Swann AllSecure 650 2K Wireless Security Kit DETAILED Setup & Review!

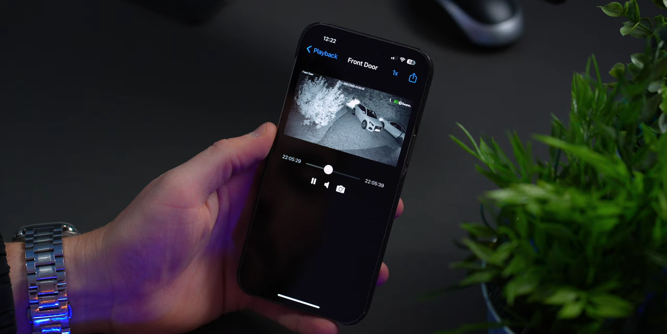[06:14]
is activated as well as the spotlight you have a siren and the two-way talk
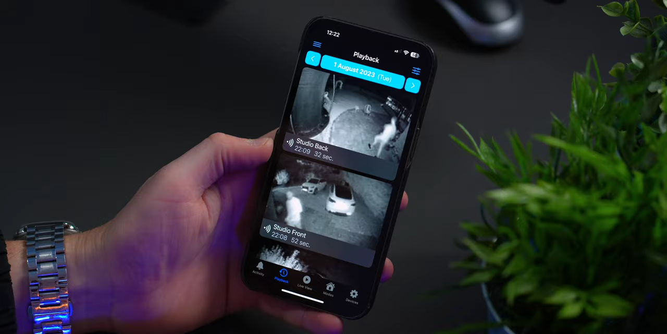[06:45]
camera you want to check in on in more detail and you have a mode section and your overall